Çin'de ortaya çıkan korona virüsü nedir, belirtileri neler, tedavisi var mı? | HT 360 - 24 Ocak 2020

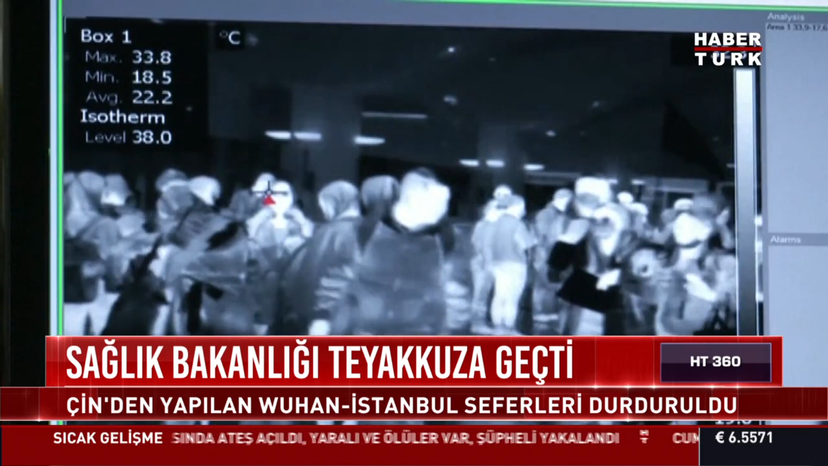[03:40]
On screen: max 33.8°C, min 18.5°C
Çin'den gelen her yolcu artık uçaktan indikten sonra havalimanına kurulan bu termal kameralarla kontrol edilecek. O kontroller sırasında vücut ısısı 38 derecenin